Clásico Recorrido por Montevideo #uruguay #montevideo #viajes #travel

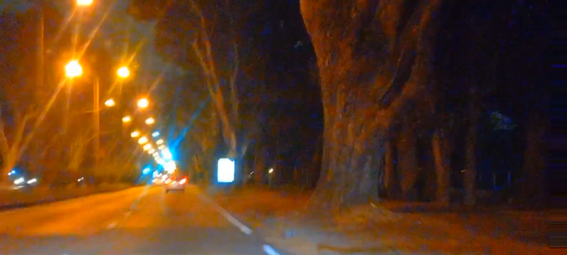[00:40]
noche tranquila y apacible en montevideo estamos en esquina general frelch así estamos en esta parte de avenida italia toda arreglada y mal arreglada por eso estamos a los años ustedes por ahí no lo toman mucho las cámaras no lo van a ver porque
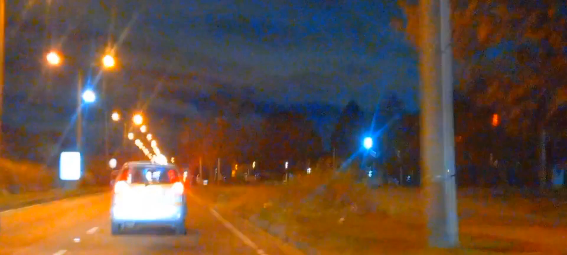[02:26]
quieren conocer algo de uruguay este es el momento chicos estamos estamos por el barrio de carrasco barrio residencial de gente de alto poder adquisitivo estamos en la noche y la iluminación no es muy buena no se nota porque son casas
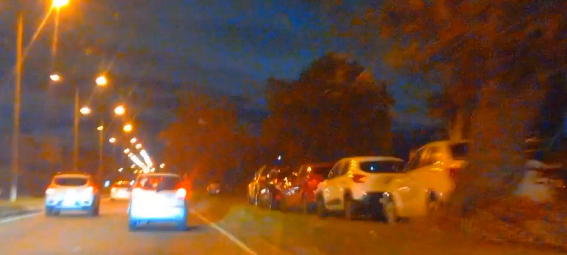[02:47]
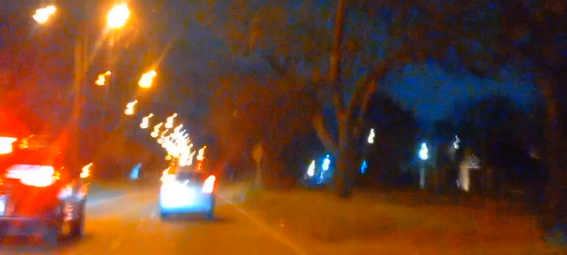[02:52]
todas tipo jalé todas tipo mansiones y acá hubo un accidente está la policía
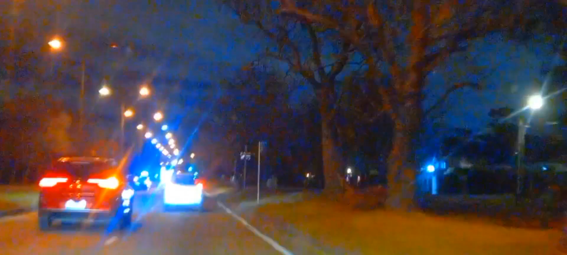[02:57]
no se que habrá pasado a ver si sí sí sí ahí tenés una policía un tránsito
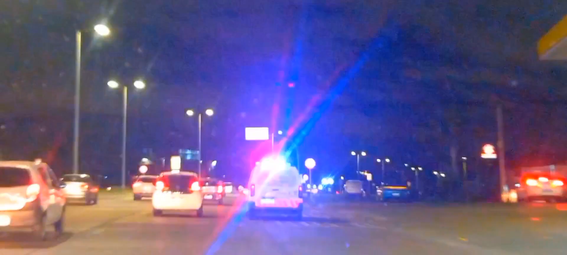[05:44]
acá acá estamos ya por los barrios de Montevideo esto vendría a ser zona de Punta Gorda mano izquierda sería Punta Gorda
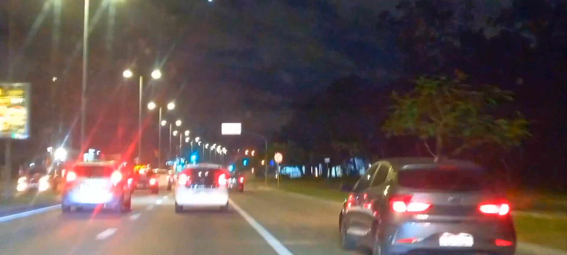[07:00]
ahí se ve que está bajando una vía no se si se nota miren para el cielo chicos ahí se ve un avión que está bajando una vía bajando lentamente que va al aeropuerto de Carrasco ahí se ve lentamente que está bajando y se ven todas las luces bueno esta esquina es Zunfeld Alberto Zunfeld
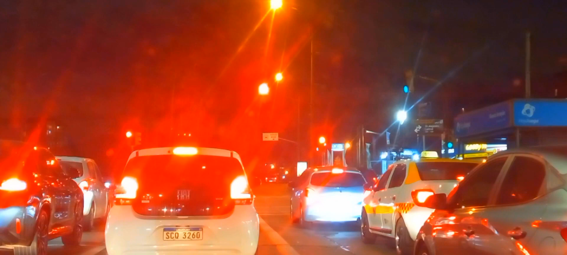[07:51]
bueno vamos a hacer la bajadita que es donde comienza Malvin por Habanilla Italia que es pasando Gallinal la bajadita de Habanilla Italia vamos a atravesar la parte baja de Habanilla Italia del lado de Malvin
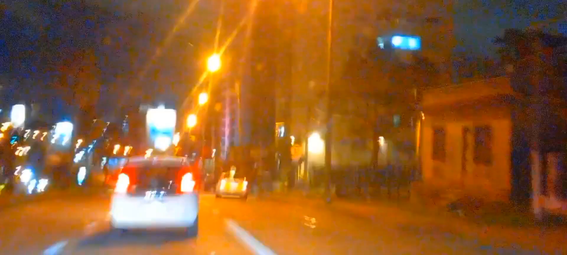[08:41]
acá estamos en la bajada de Habanilla Italia y Tres Cerros yo king
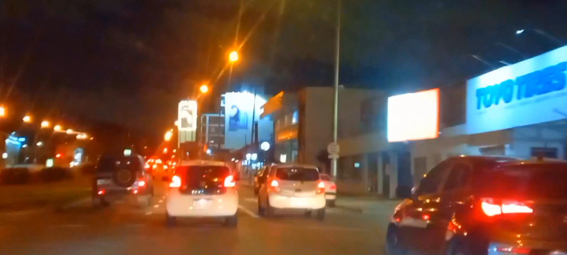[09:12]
me me me me Aquí estamos en la esquina Adrián Troitini Otro coche de Buenos Aires de un lado y otro coche de Buenos Aires del otro
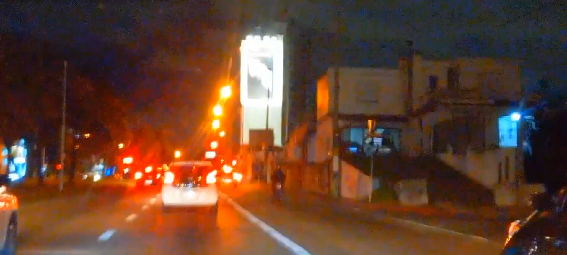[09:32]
Bueno, en esa esquina Eduardo Ferreira estamos La que viene es la intersección con Hipólito Grigoye Estamos en zona Malvigo
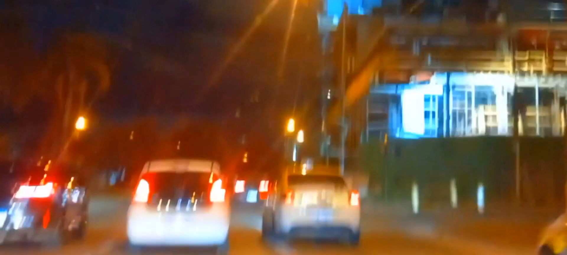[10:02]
Acá se ven unos edificios, unas torres nuevas que están edificando a esquina Candelaria Entre Candelaria y Erevan,
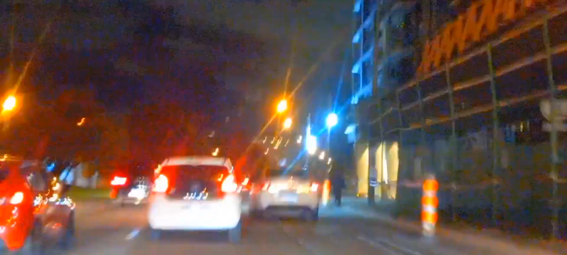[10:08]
acá donde había, solía haber una carnicería muy antigua Bueno, las quitaron todas y están edificando Estamos en Héctor Gerona, es la calle que tiene escaleras Es una calle que comienza acá en Avenida Italia que tiene escaleras Es para peatones, no tiene para autos Es con escalera, Héctor Gerona Y esta intersección es Francisco de Caldas Caldas y Abre de Italia Donde está la famosa Cuela Caldas para el Uruguay
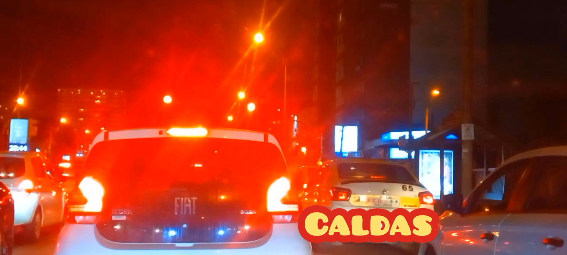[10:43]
Bueno, como operan, está bastante tupidito el tráfico
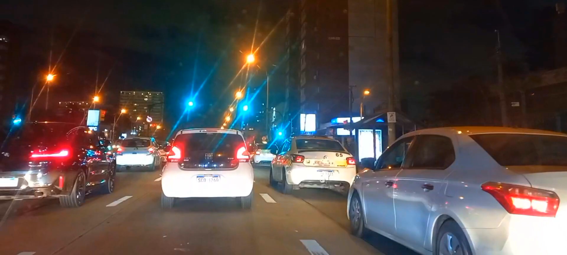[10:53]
Tupidito el tráfico, bastante Miren cómo está Bastante colapsado Igual está ágil, no hay nada atascado
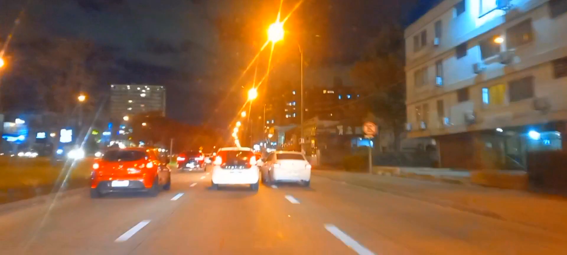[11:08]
Vamos a pasar por el edificio de Plaza Italia El edificio de Los Maurines,
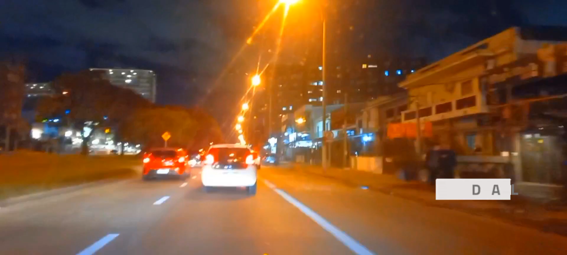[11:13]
mano derecha Y vamos a dar finalizado por acá Acá está Plaza Italia Shopping Mano izquierda Y el edificio de Los Maurines, mano derecha
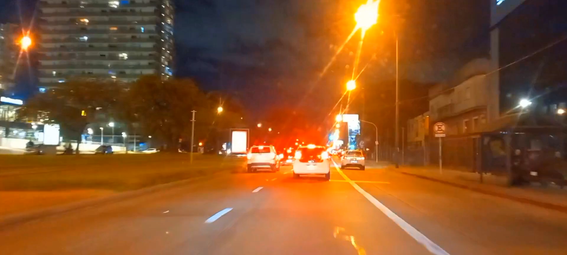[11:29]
Acá está el edificio de Los Maurines, mano derecha Esquina Alejandro Cork
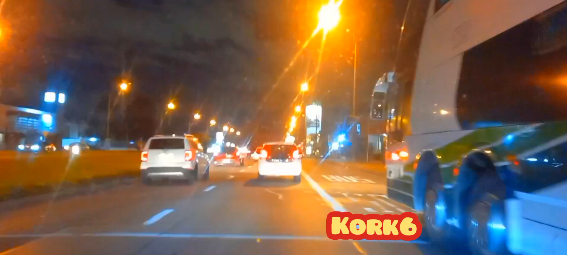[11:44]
Bueno chicos, estamos como finalizado este video de Uruguay